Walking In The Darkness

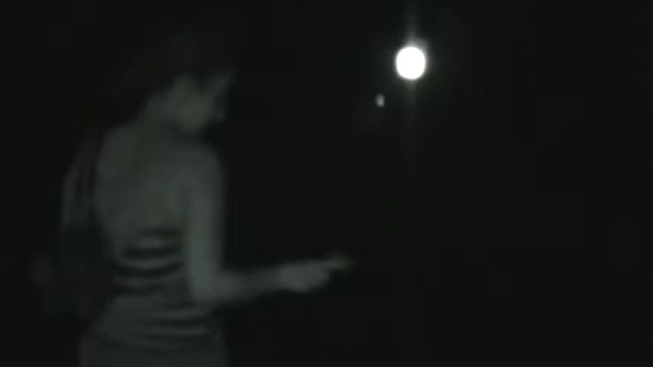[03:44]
so you cannot even see the rail tracks anymore what i'm just looking for frogs for the rail tracks